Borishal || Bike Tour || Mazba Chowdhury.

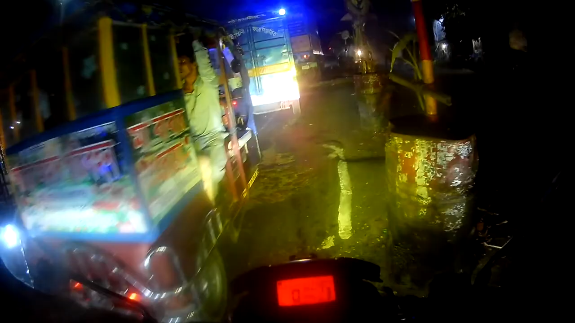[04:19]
রোন নদী থেকে কিছু দূর আগায় আসার পরে মনে হয় এখানে টোল দেওয়া লাগে।
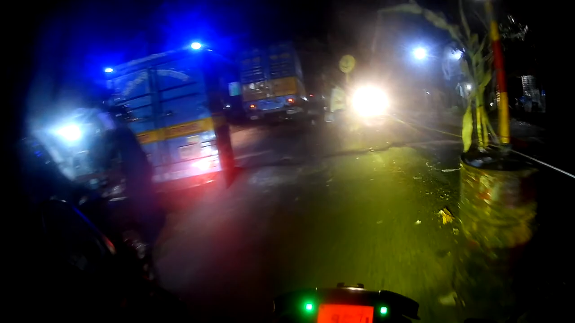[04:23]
কেউ কিছু বললো না, টোলের জন্য কেউ কিছু বললো না, টোল দেওয়া লাগে কি না জানি না,
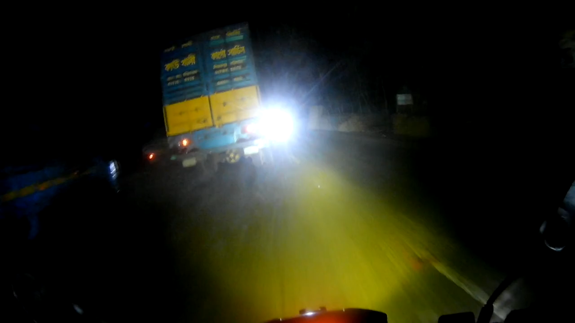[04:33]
বাট আমি প্রায় বরিশালের কাছাকাছি চলে
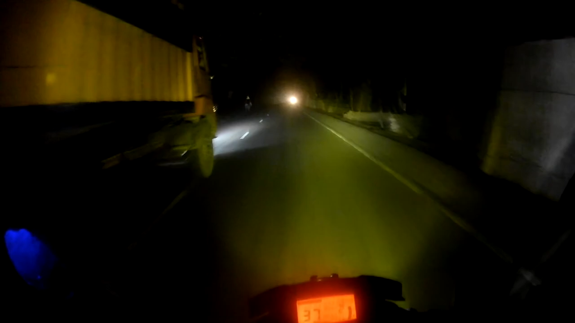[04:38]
আসছি। এখানে রাস্তাগুলো
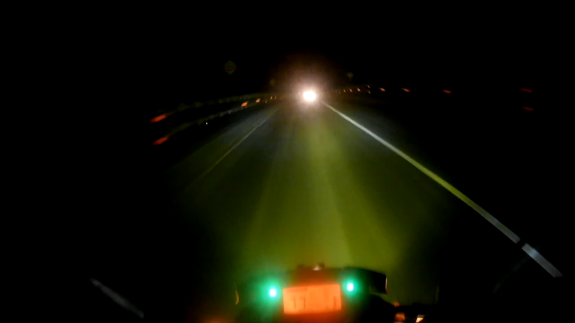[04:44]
বরিশালের কোনো একটা ব্রিজ হয়তো বা, নাম জানি না।
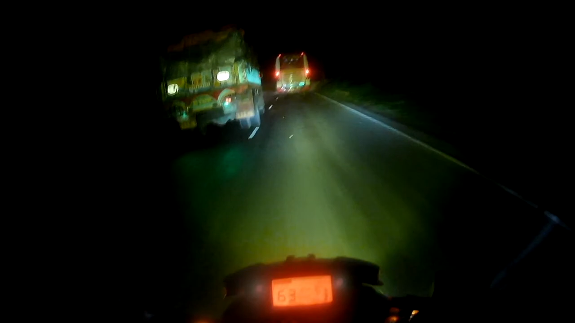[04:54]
এটা হচ্ছে বরিশাল শহর। তবে বরিশাল শহরে ঢুকতেই অনেক সুন্দর একটা ফিল পাওয়া যাচ্ছে।
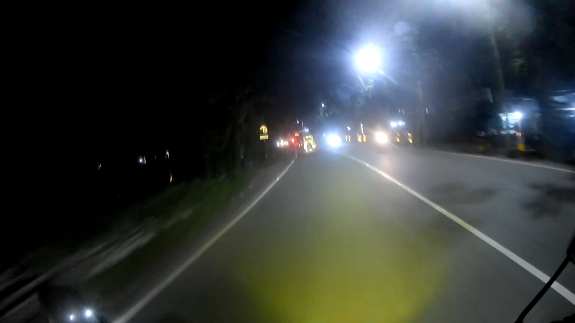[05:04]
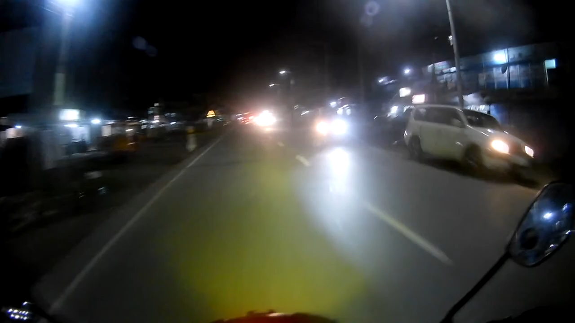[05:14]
এখন বরিশালে চলে আসছি অলরেডি, আর শহরে ঢোকার যে এন্ট্রি রোড, মানে যে রাস্তা দিয়ে হাইওয়েটা দিয়ে সিটিতে ইন করে,
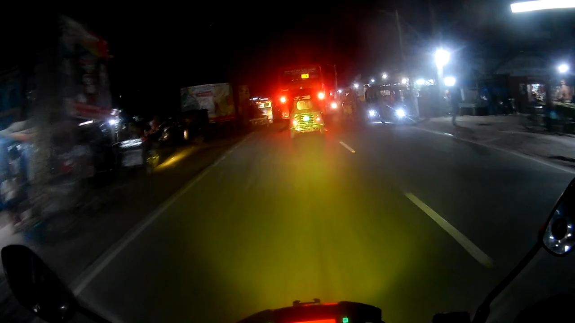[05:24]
হাইওয়েটার এন্ট্রি পথটা, মানে এন্ট্রিটা অনেক সুন্দর, মানে ন্যাচারাল পরিবেশটা সুন্দর, ভালো লাগছে।